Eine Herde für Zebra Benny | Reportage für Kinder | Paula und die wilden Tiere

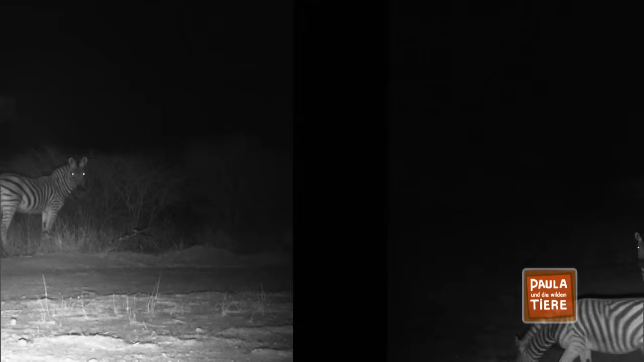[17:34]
Der Beweis, sie waren auch tagsüber am Wasserloch. Sogar eine ganze Herde.